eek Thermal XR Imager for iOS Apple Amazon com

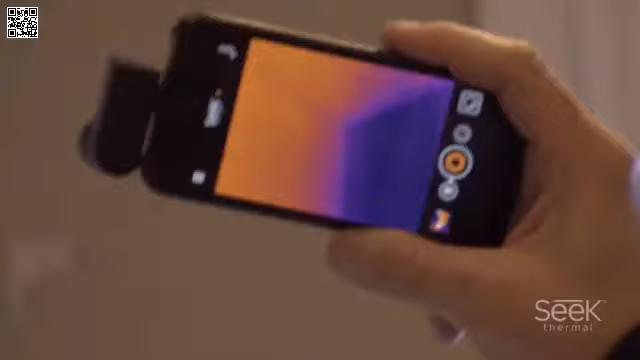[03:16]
The compact is great for indoor use.
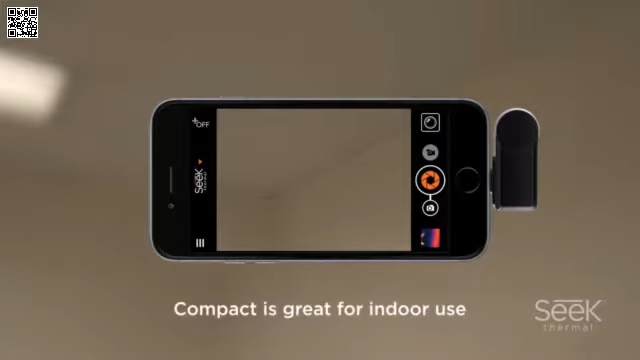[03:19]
Whether you're looking for clogged pipes, electrical lines, shorted electrics or HVAC installation issues.
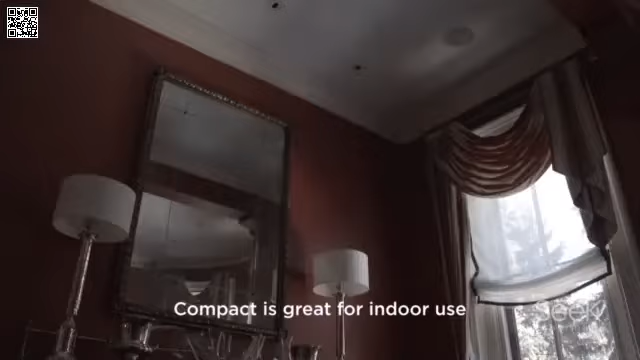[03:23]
Compact can help you find problems that would otherwise be undetected or hard to find. This wide-angle imager will save time and money
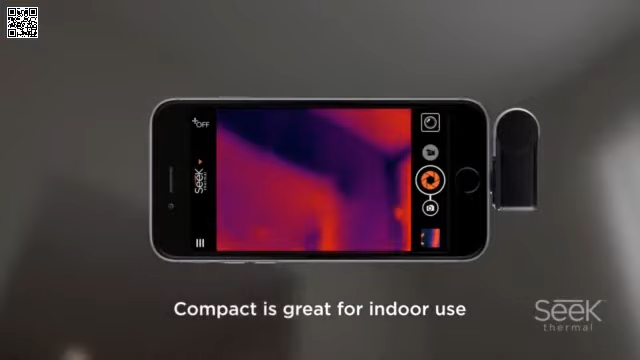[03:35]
with the power to see precise thermal variation through walls,
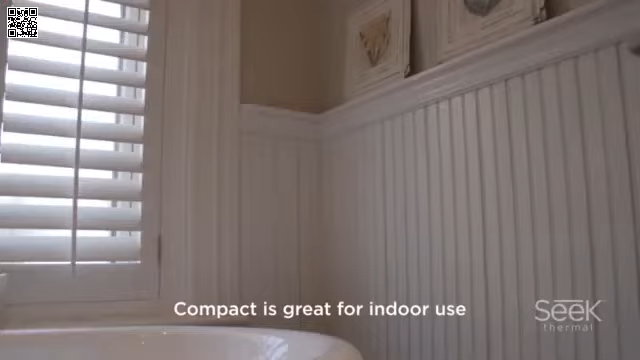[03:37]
pipes, power boxes and more.
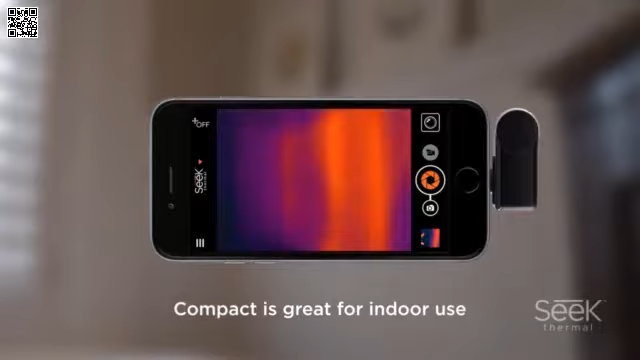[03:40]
The compact XR is perfect for outdoor use.
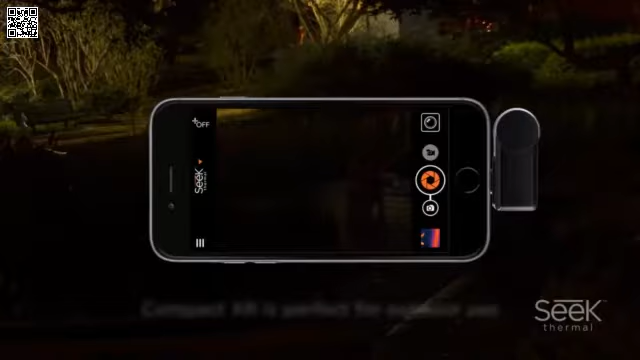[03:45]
Whether it's boating, hiking, camping or walking your dog, the XR will detect and locate objects and animals easily.
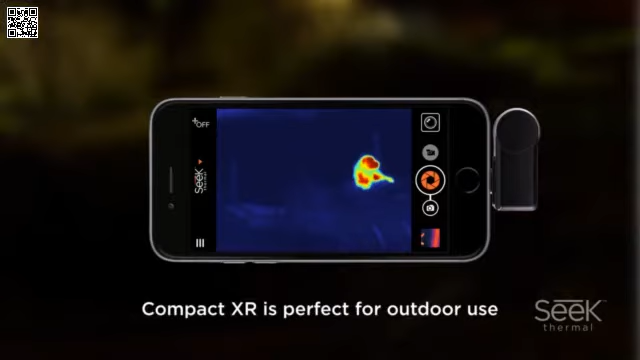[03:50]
On the water, on the trail, even at night. By allowing you to spot people and animals even in the darkest conditions, compact XR delivers great peace of mind.